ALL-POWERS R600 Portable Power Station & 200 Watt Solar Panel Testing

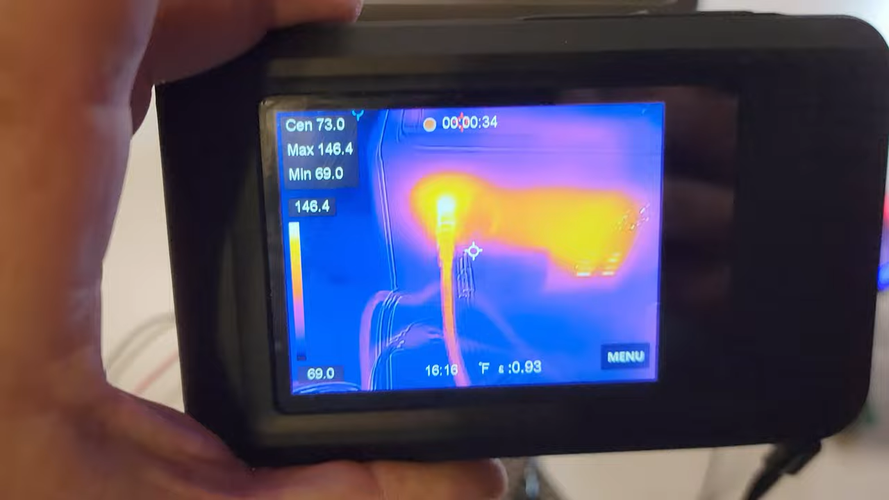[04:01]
On screen: max 146.4°F, min 69.0°F, scale top 146.4°F, scale bottom 69.0°F
Scrolling over to the device, you can see that our socket area is actually a little bit warm.
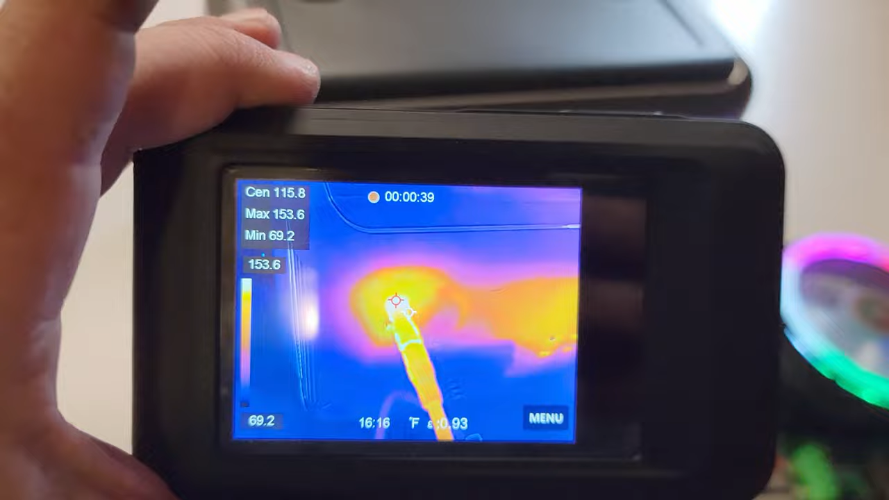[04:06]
On the side, you can see we've only got slight heat coming down from below.
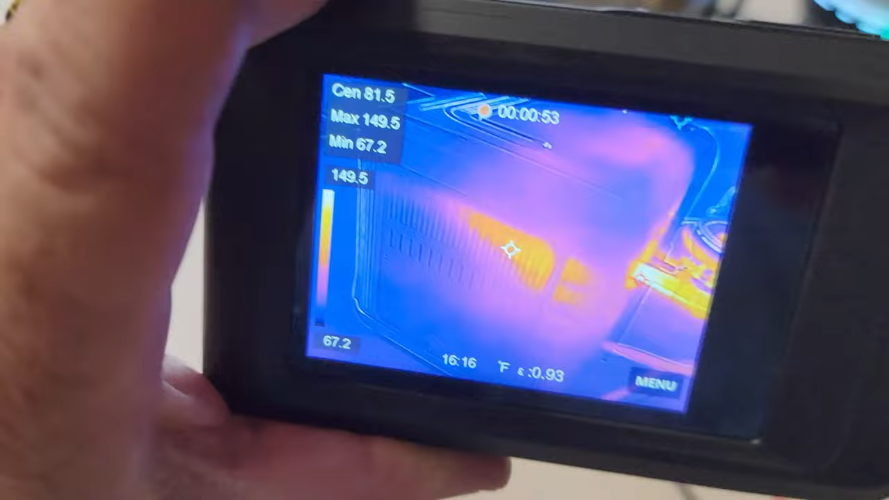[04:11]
On screen: spot 81.5°F, max 149.5°F, min 67.2°F, scale top 149.5°F, scale bottom 67.2°F
You can tell the batteries are down here at the very bottom.
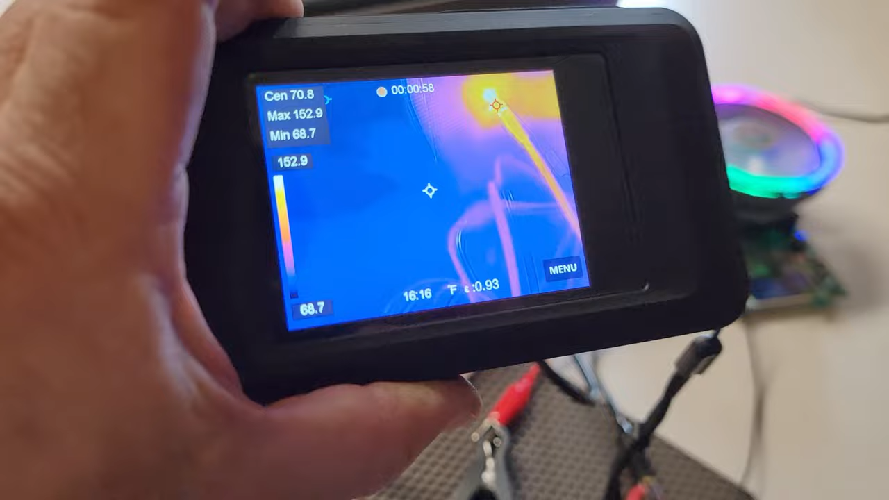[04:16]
Coming back around to the front, as you can also notice, you know, there is a little bit of heat in the connections.
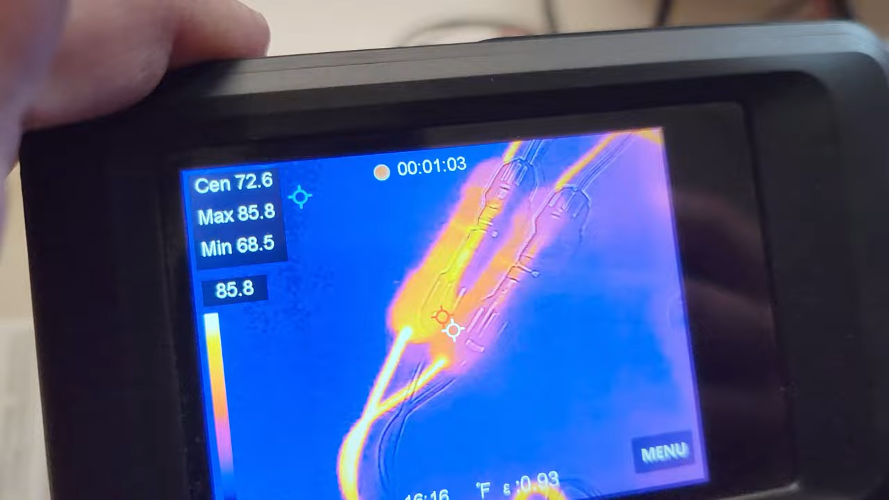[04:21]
That's why loose connections are pretty important. Jumping back around, you can see on the side here, down into that area there, there must be a conversion process.
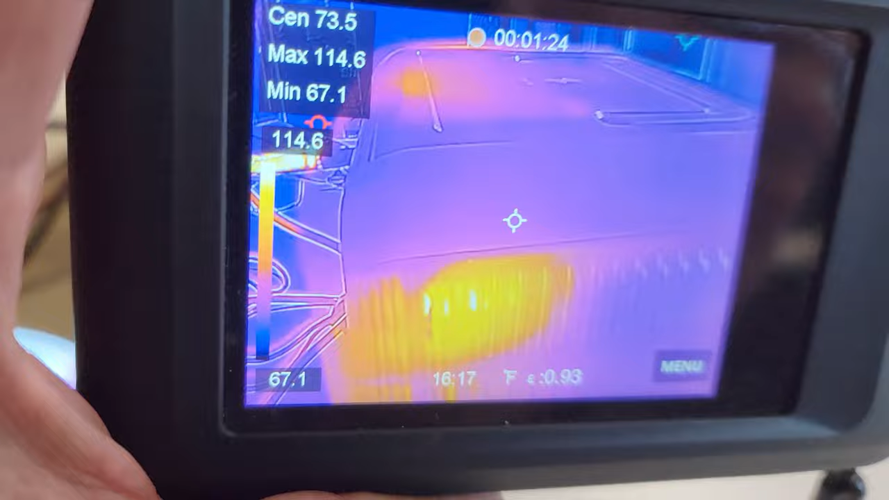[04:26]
On screen: spot 73.5°F, max 114.6°F, min 67.1°F, scale top 114.6°F, scale bottom 67.1°F
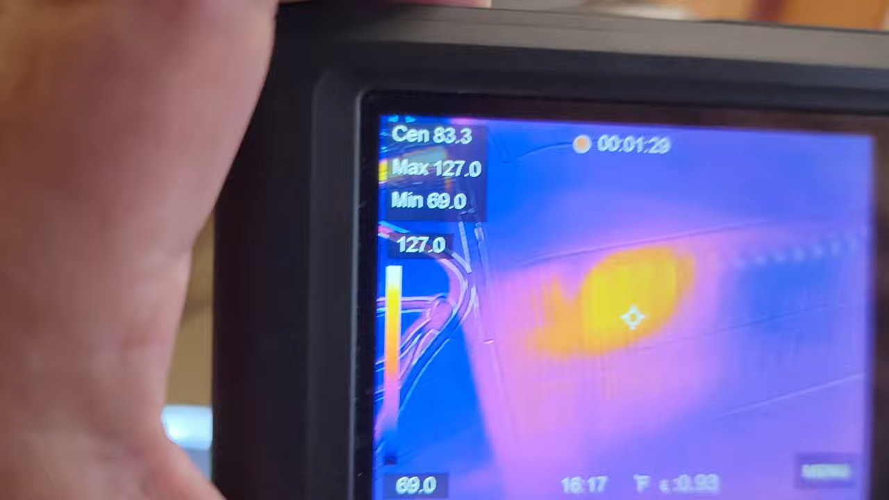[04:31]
Because the battery packs most likely are more than the 13 volts that they're showing, so it's probably a regulated power supply. Actually, we're up to 154 degrees on the pump spots there.
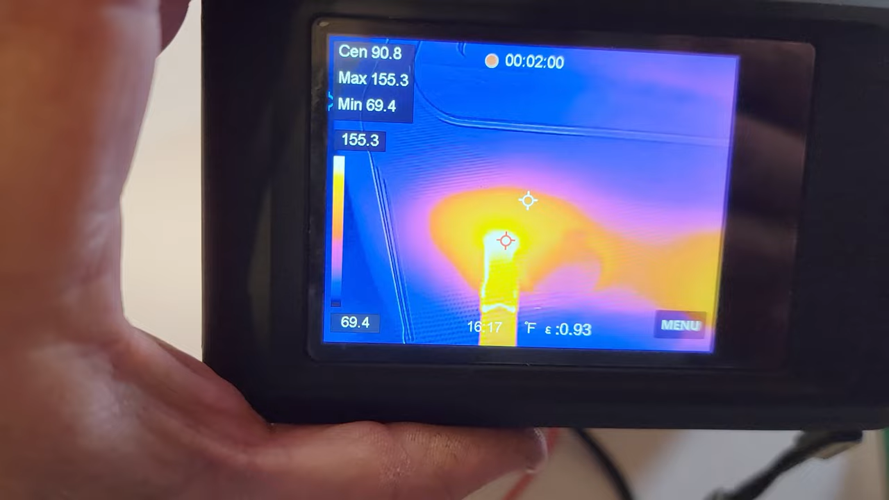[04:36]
On screen: max 155.3°F, min 69.4°F, scale top 155.3°F, scale bottom 69.4°F
Holy crap. Yeah, I don't think it's 150 degrees, but I suppose it's possible.
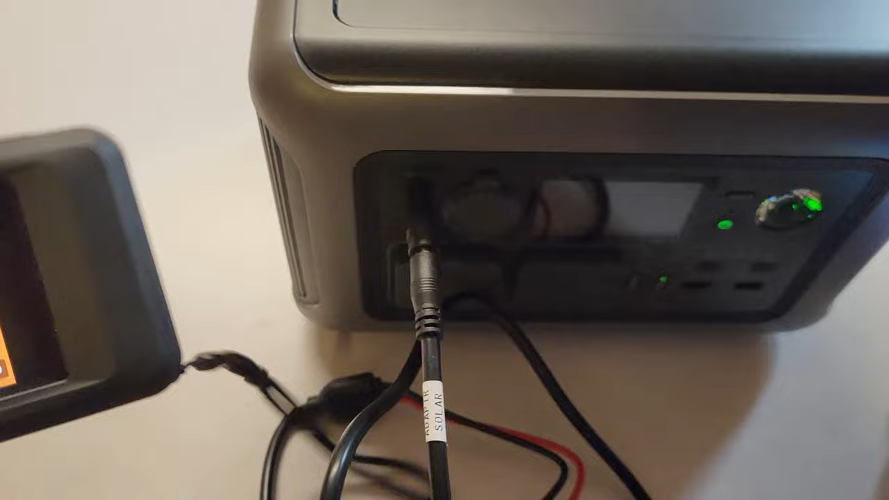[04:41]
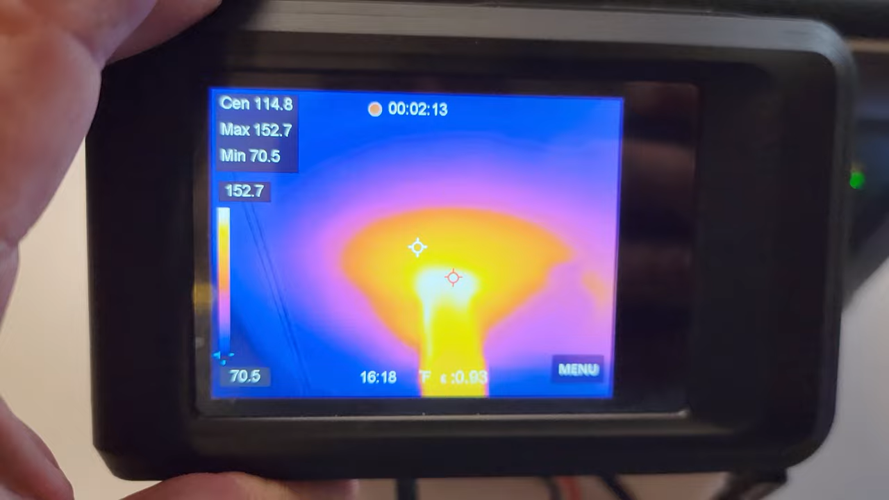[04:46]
On screen: spot 114.8°F, max 152.7°F, min 70.5°F, scale top 152.7°F, scale bottom 70.5°F
The center mark is 119, so yeah, you go to that very, very tip. Black's usually the best reflectiveness for most accurate temperatures.
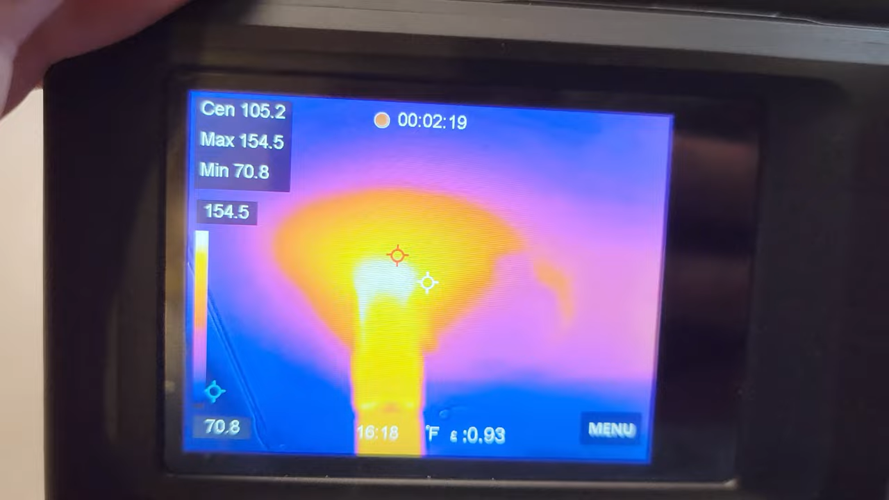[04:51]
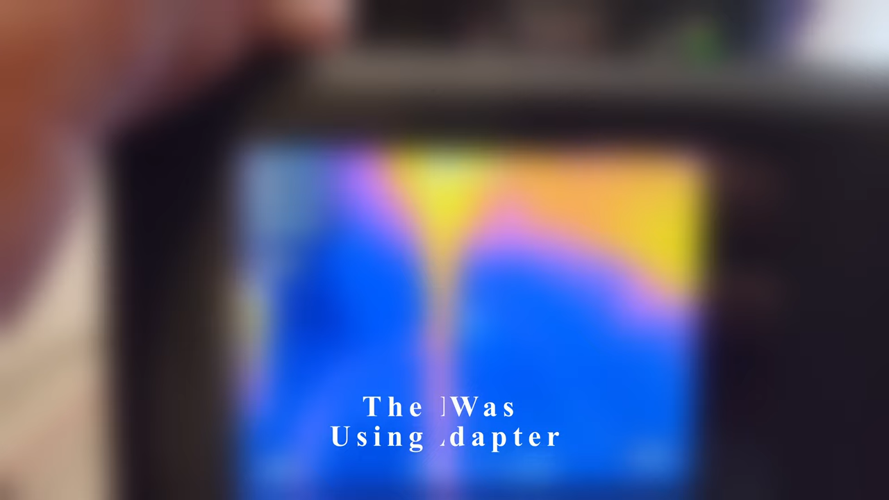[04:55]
So internally, you're getting about 155,
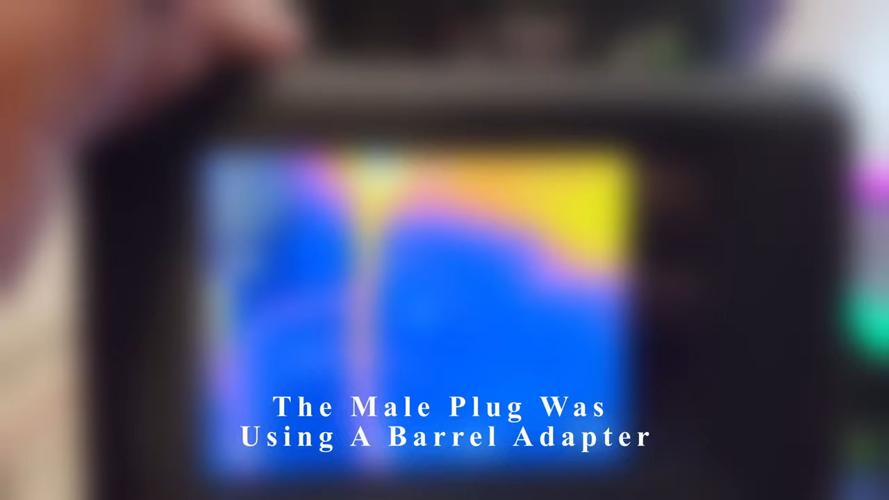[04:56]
probably not the greatest connection in the world, but it's what I have available. So coming down to the wire, we're right at about 90 some.
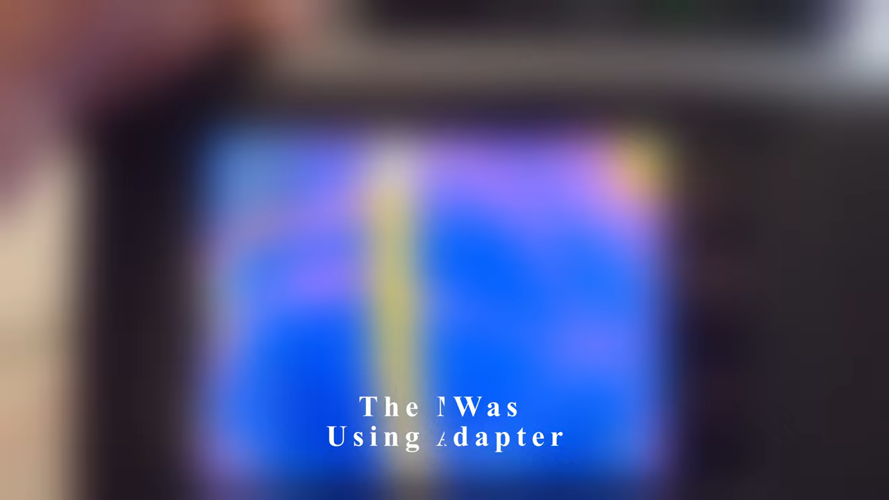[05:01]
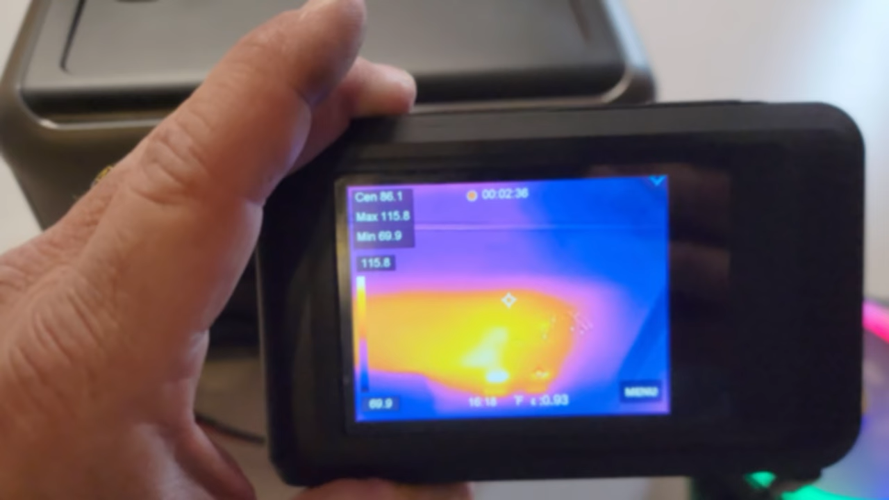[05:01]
On the actual device itself, looks like we're not getting much over 117.
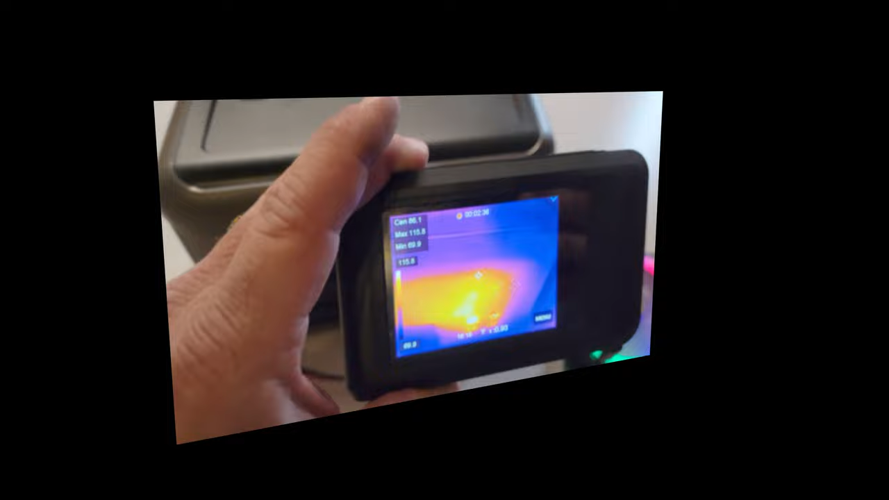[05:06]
So it actually drained it all the way down to 0%, which I've never seen done before, but that was probably because we were going very slow at the amperage that we were pulling it out at.